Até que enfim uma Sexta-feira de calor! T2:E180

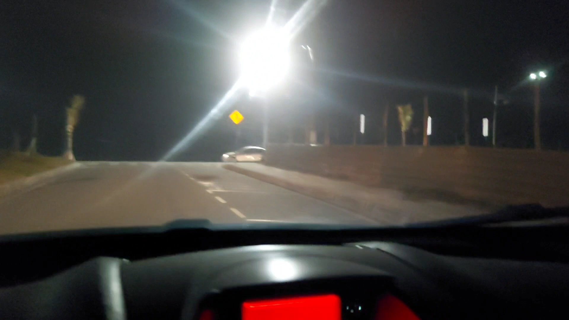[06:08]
olha ele deu uma volta ali né nós vamos pegar aqui pra
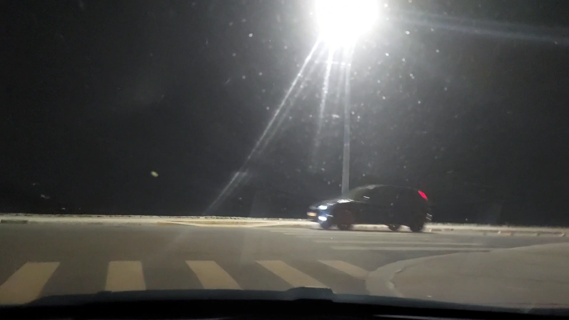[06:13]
pra ele pro lado pro lado direito aqui ó no sentido barroco
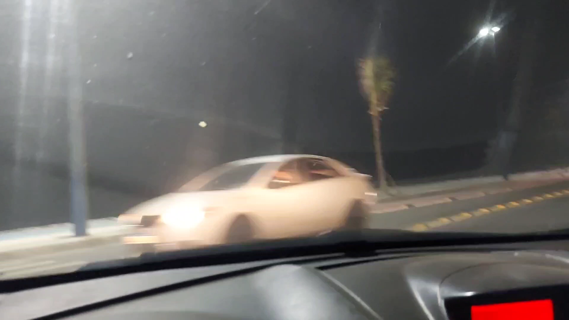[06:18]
passar ali na frente daquele do lugar que eu tava
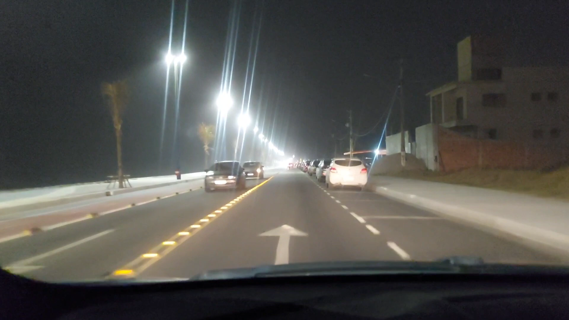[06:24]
parado ali mostrando pra vocês e agora a gente vai passar de carro olha aí um outro barzinho aqui aqui tem uma perspectiva de crescimento muito boa né devido a ser perto da da região metropolitana aliás não é perto da região metropolitana né eu sempre me confundo aqui já é a região metropolitana embora faça parte também da Baixada Litorânea né
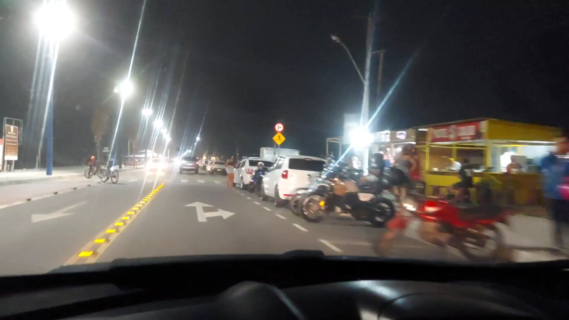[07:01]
pertencentes a Baixada Litorânea olha aí como é que tá isso aí
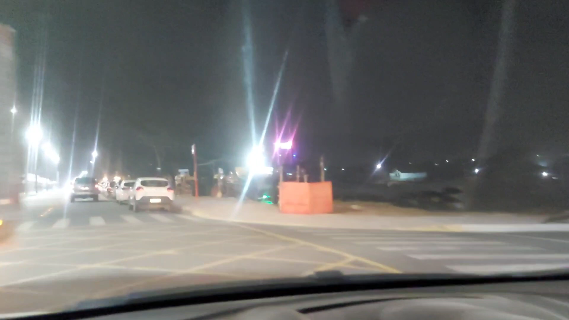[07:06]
desce aqui olha ali a conda ali já montada viu ele bota a música ali é
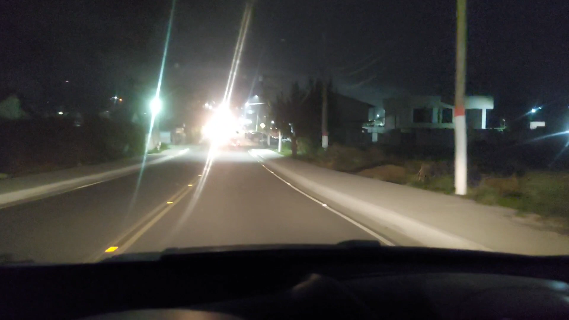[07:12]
tipo uma musicazinha eletrônica e a galera consumindo os drinks que eles preparam é tipo uma balada móvel
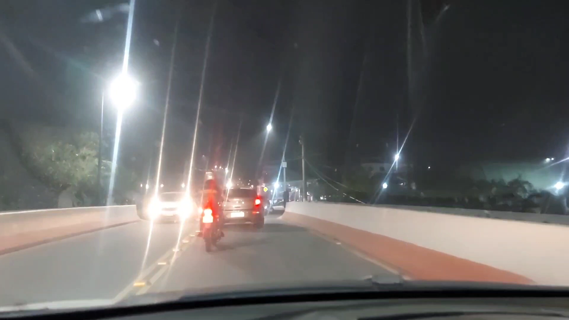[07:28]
e a gente tá indo no sentido no centro lá do Barroco
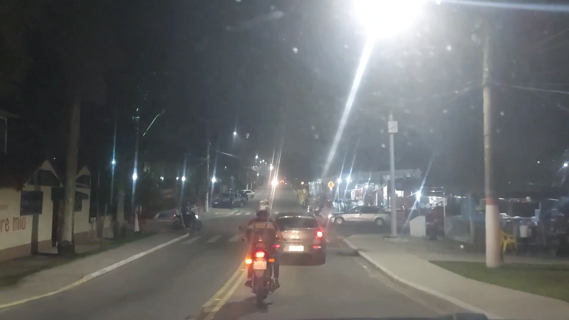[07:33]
agora são 6h35 a barraquinha que eu comprei a cocada tá vendo ó cocada de Taipuaçu
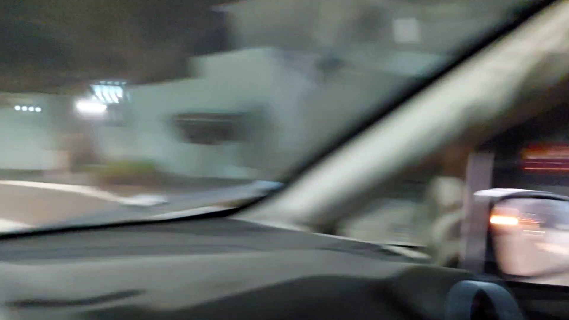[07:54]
embora até lá no final ó aqui tem uma academia de crossfit ó tô tentado a frequentá-la olha aí
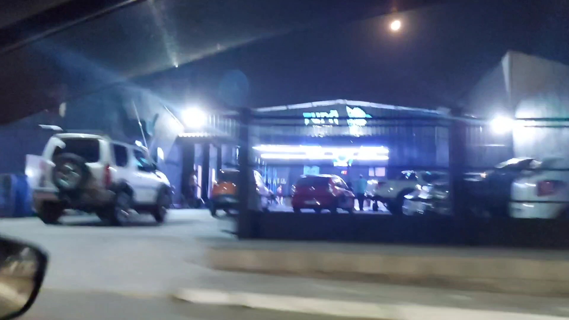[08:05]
maneiro né vamos nessa embora
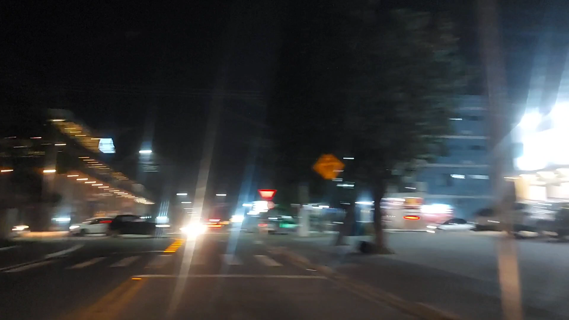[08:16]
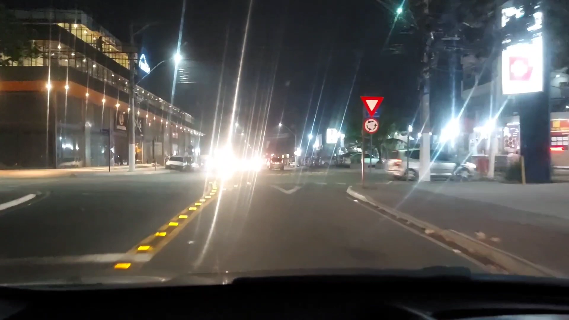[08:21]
o Barroco né já mostrei outras vezes também o Barroco é o centro comercial aqui
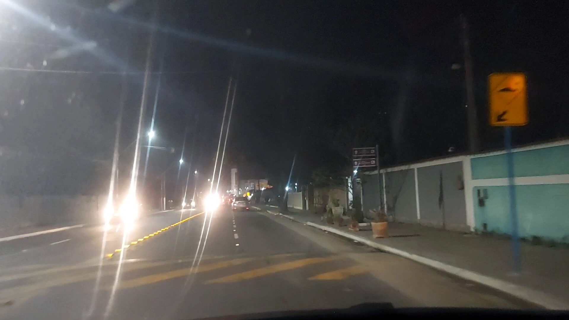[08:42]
tem muita coisa aqui pra modificar ainda né essa avenida aqui ela vai ficar extremamente
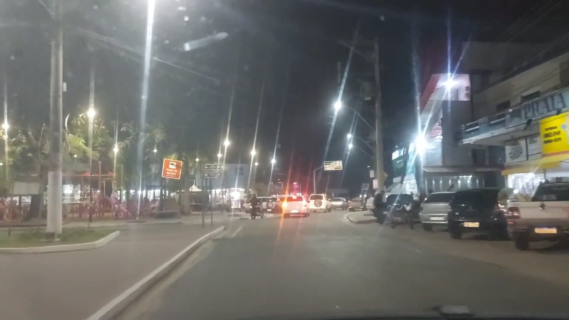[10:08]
geralmente eu mostro ele muito tarde da noite e com pouco movimento olha aí o movimento pra cima aqui do centro